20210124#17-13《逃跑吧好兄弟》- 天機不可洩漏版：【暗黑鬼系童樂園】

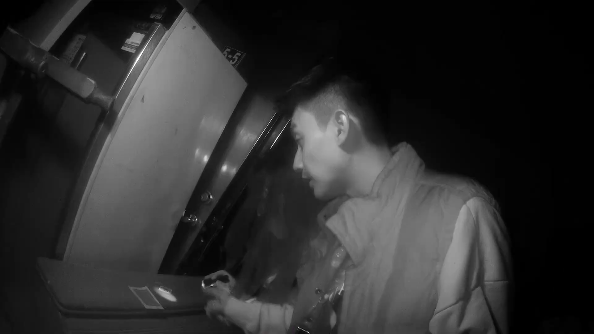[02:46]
放在床头放在一个床头柜的上面诶 这个名字旧旧的感觉很
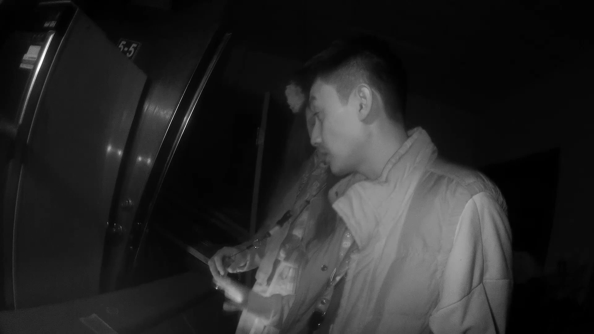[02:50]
像是在镇压什么东西它会不会在床头柜里面有放什么吧
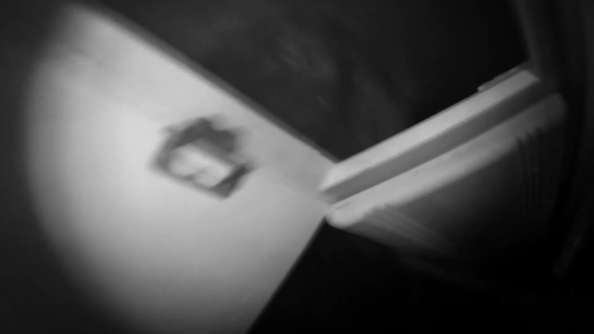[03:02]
空的诶一忍一忍